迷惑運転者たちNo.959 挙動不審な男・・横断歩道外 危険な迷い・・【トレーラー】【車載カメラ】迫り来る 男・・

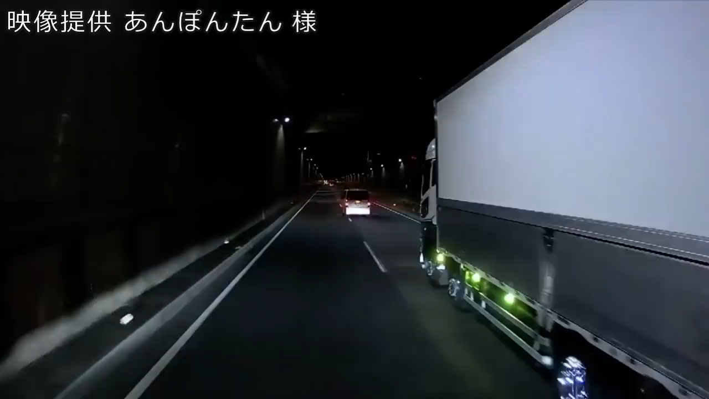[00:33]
素晴らしいウィンカーですね。今煽られてきたな。素晴らしいウィンカーですね。道中の時に